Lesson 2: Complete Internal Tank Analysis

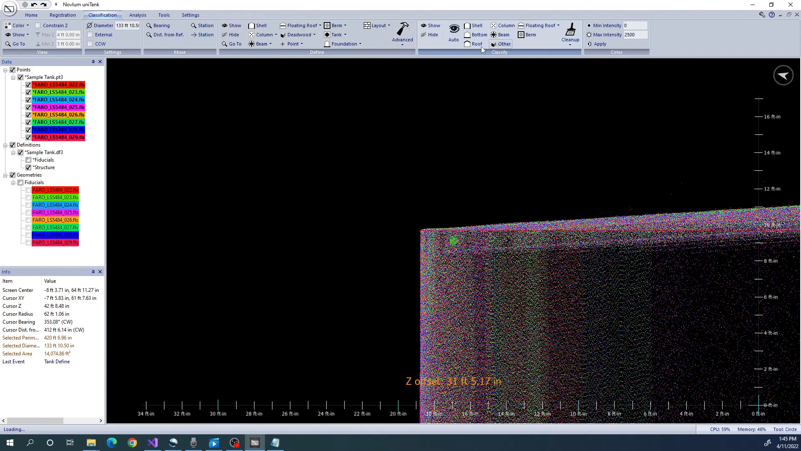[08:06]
We will run Auto Classify using the default settings.
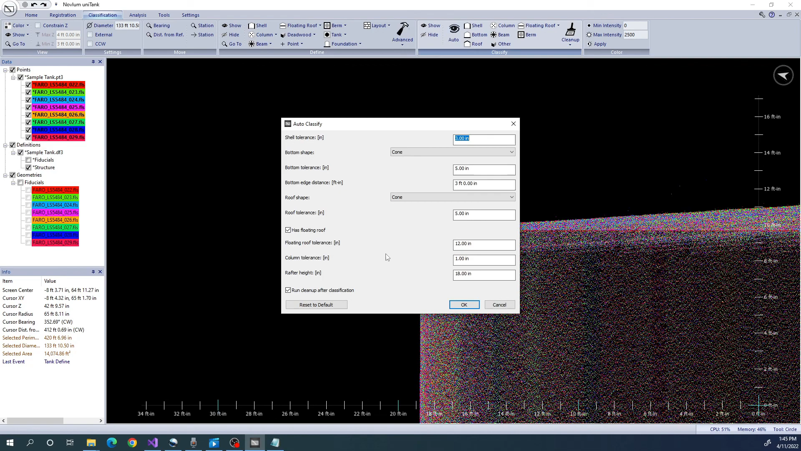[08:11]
Since we don't have a floating roof in this tank, we will uncheck that option.
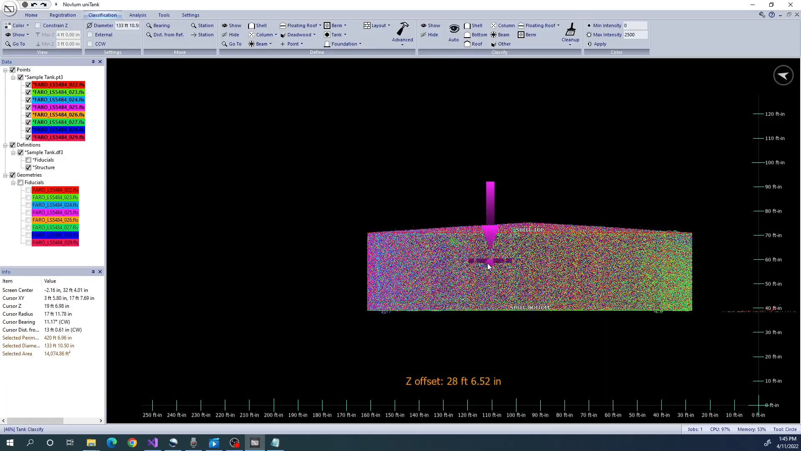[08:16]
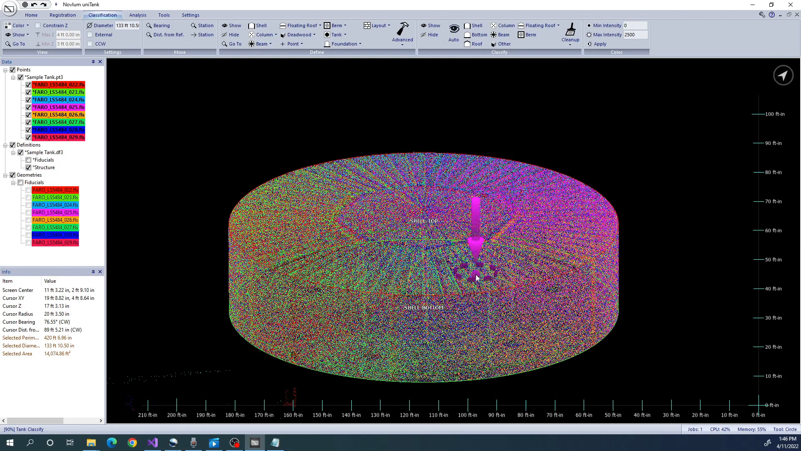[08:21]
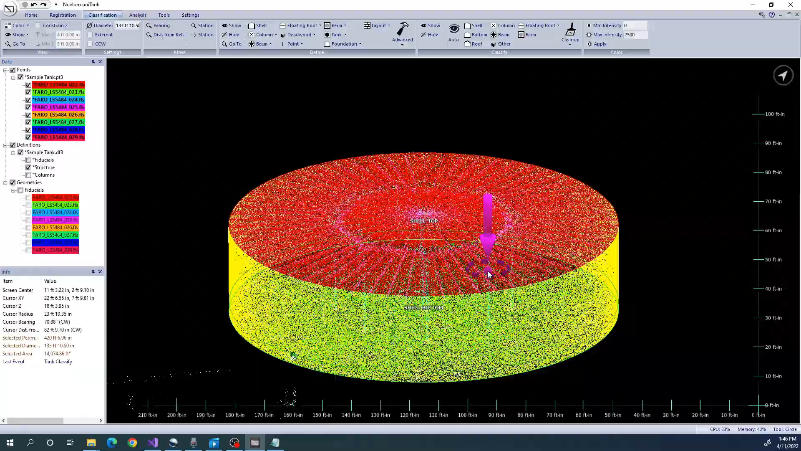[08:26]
Unitank has now classified all the points into their appropriate classes.
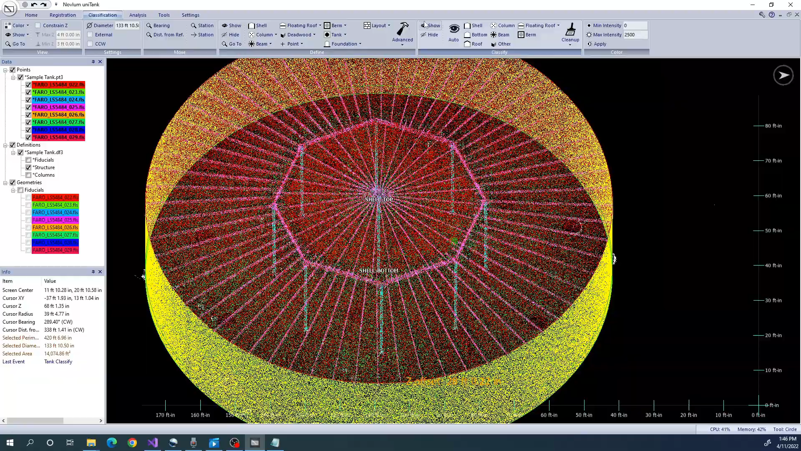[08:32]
We just want to double check a few classes to make sure there's nothing missing. You can visually inspect each of the individual classes by isolating
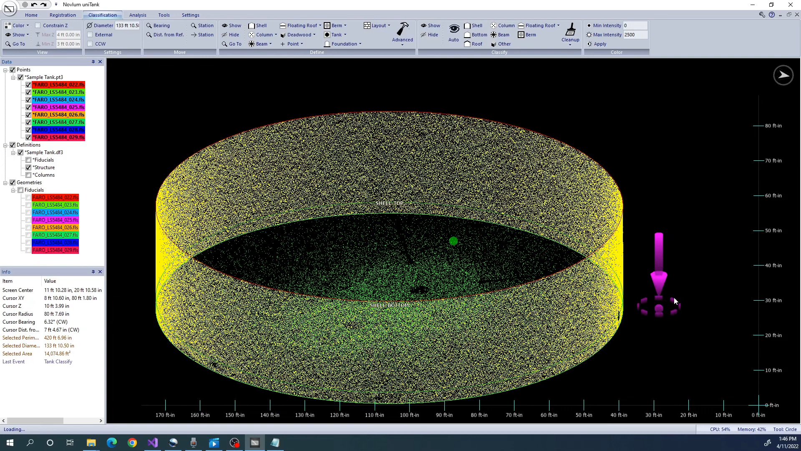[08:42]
the points that pertain to each class individually.